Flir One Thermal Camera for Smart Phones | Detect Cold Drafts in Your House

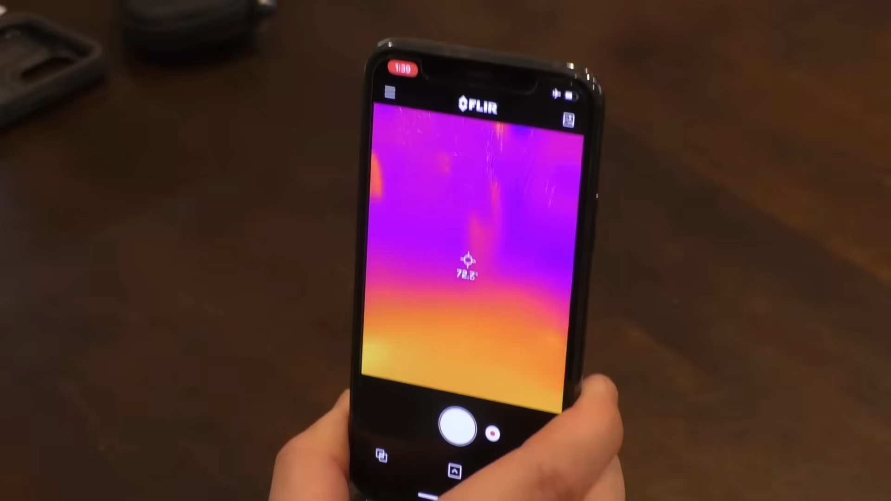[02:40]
So if I hold this up like this,
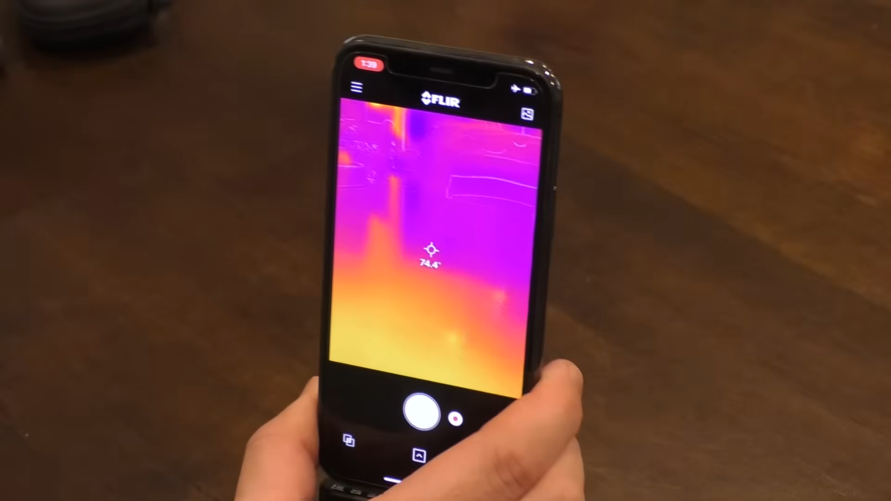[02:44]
you can see it has a temperature gauge right here. You can change that from Fahrenheit to Celsius. And I'll show you an example.
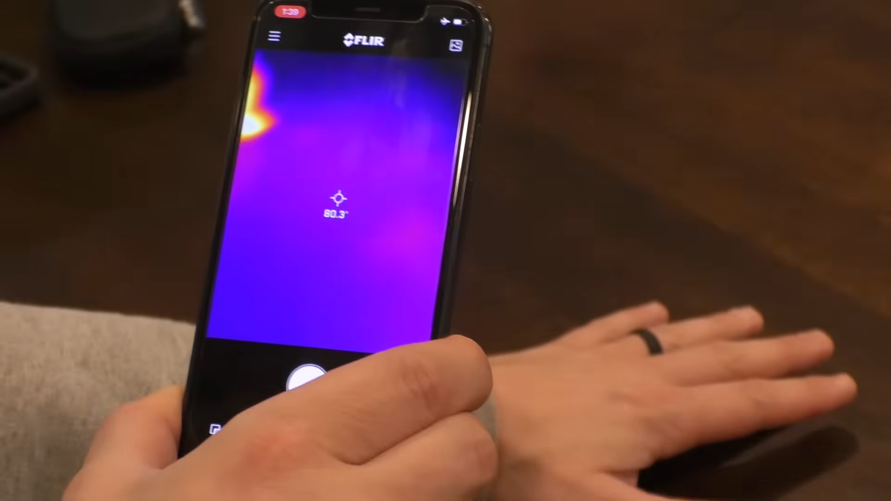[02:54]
I'll leave my handprint right here.
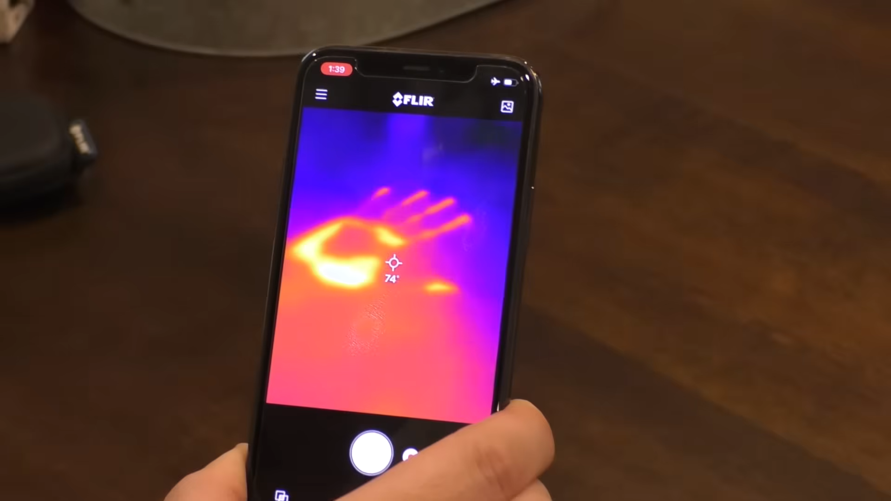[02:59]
Pretty cool. Let me just run down a couple basic features on here.
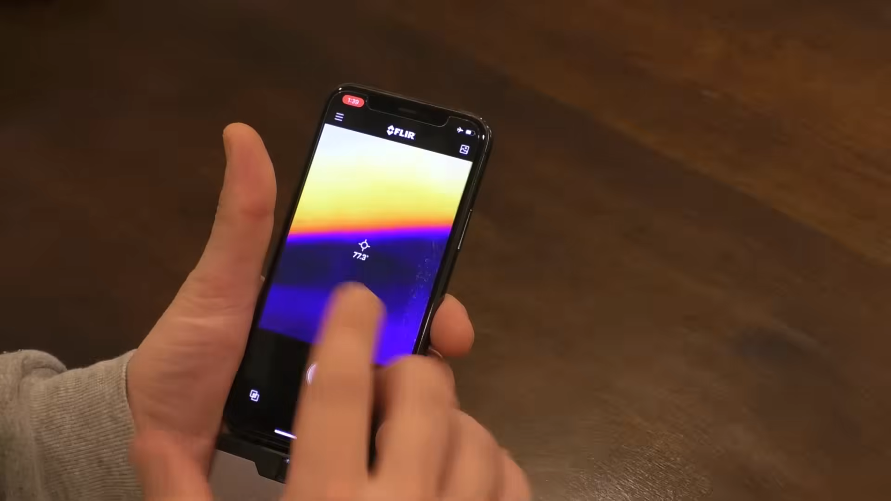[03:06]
So right here, you have your settings.
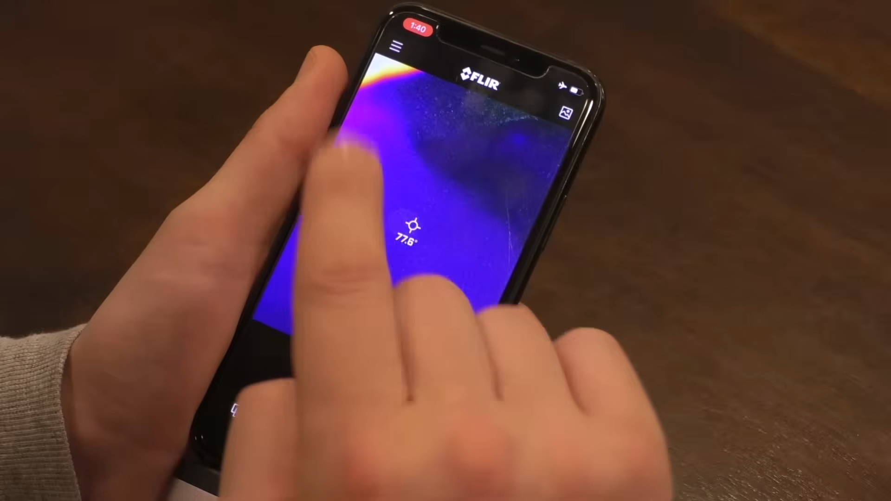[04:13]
So another thing this can do is take pictures.
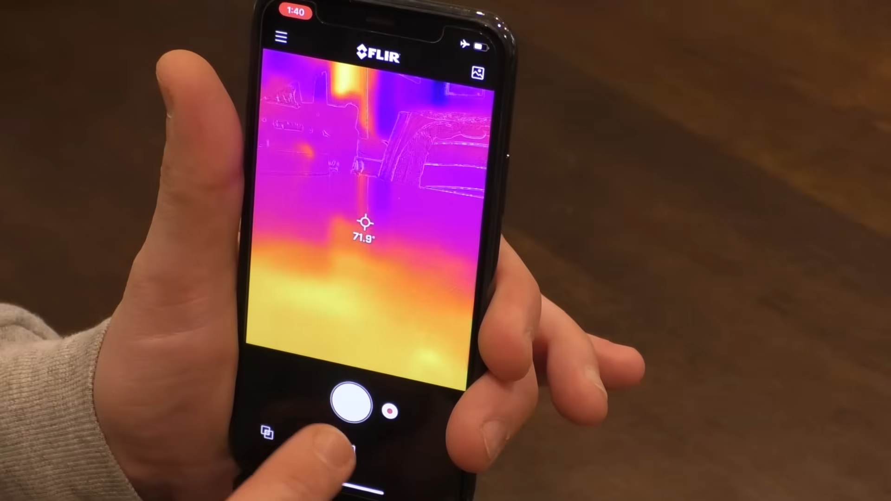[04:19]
So even just right here, I'll take a picture of this and it can take video right here.
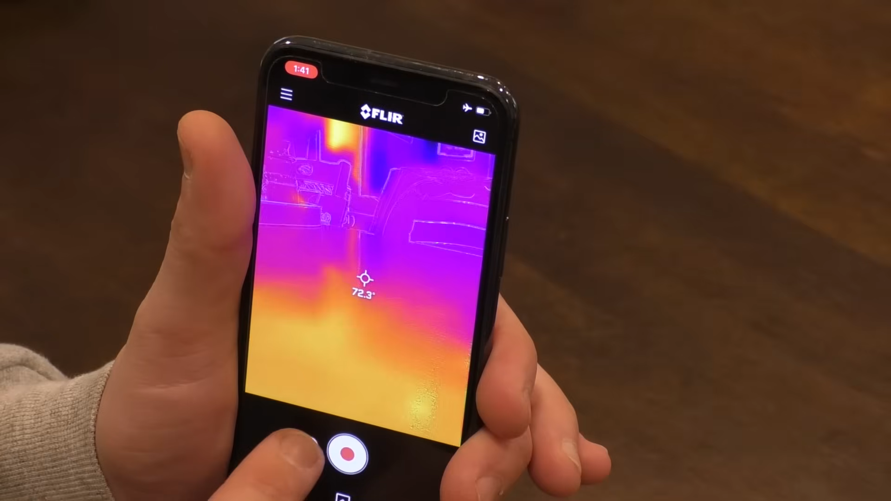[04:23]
So right here, top right, is your gallery.
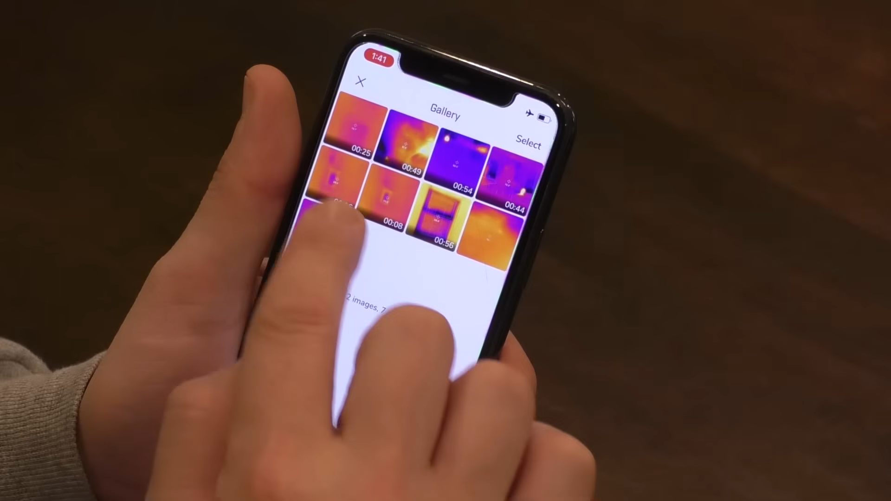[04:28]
So I just took this photo and you can change from
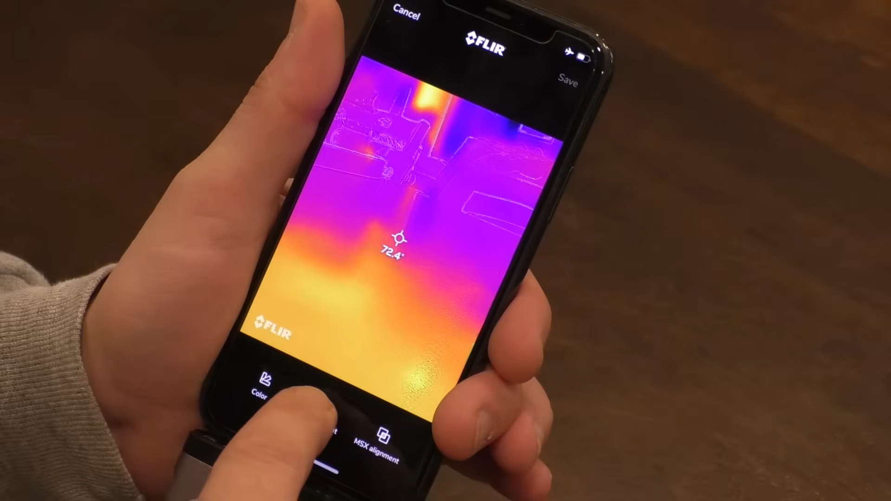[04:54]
Measurement. So you turn that off and you can change a bunch of things like the color, how it looks.
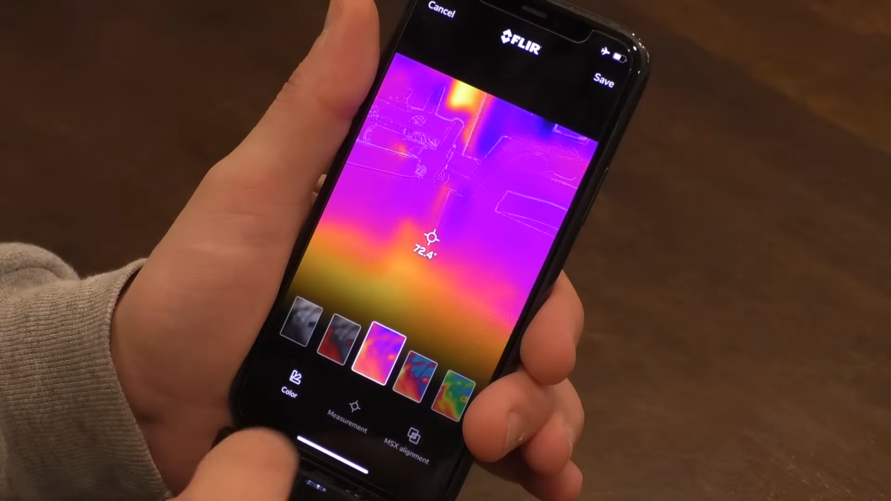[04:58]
So all kinds of cool things that you can do with this.
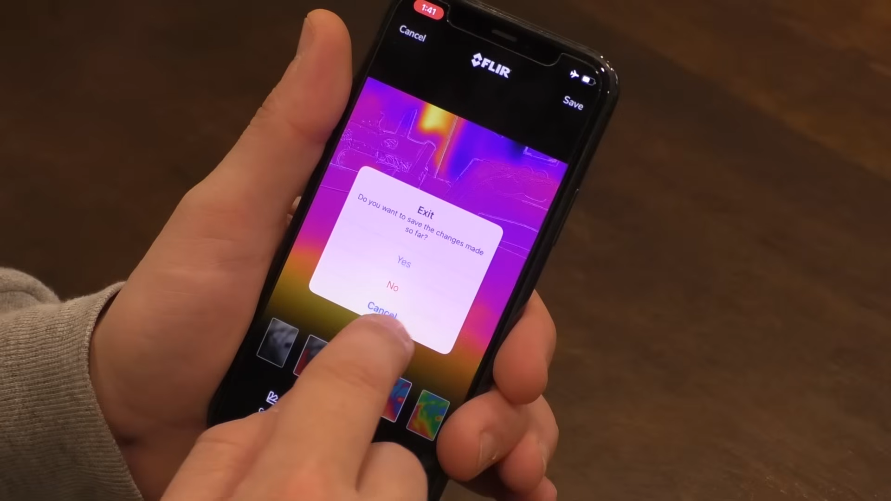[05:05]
You can play around with it. But like I said, I bought this for one specific use and I'm just letting you know what it's all about.
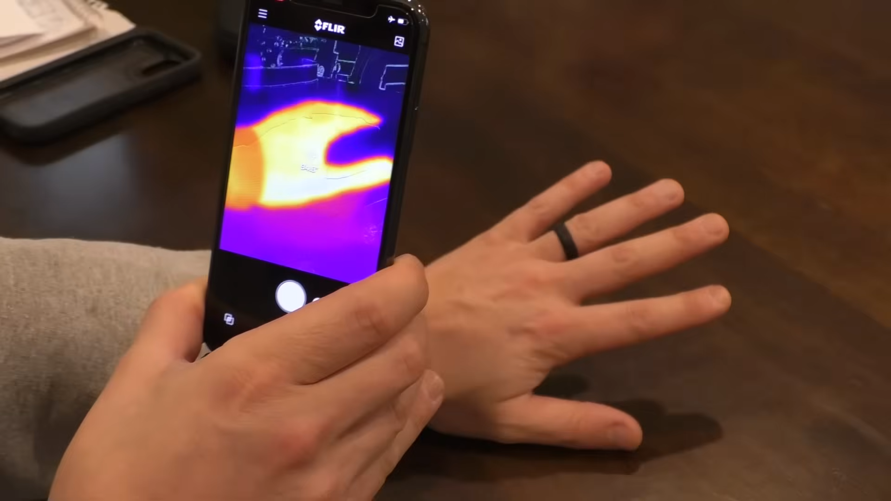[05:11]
So let me go take a look at a couple things around my house with it.
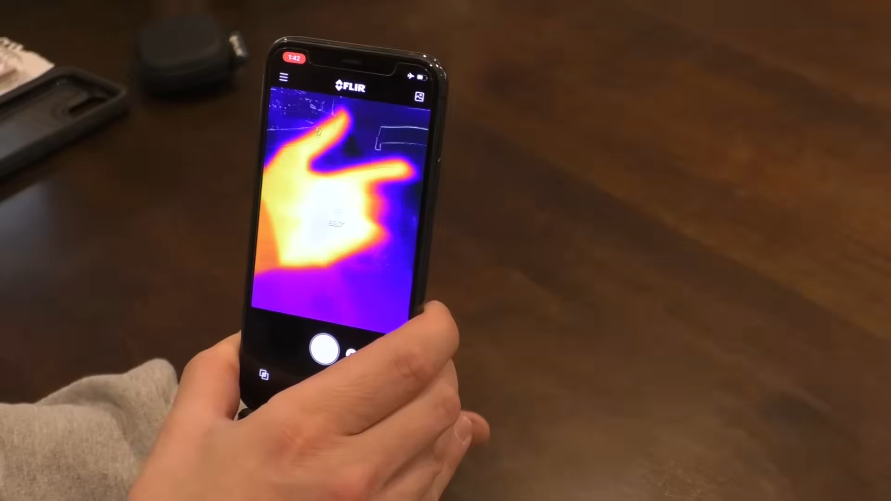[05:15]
So you can have an idea of what it can do.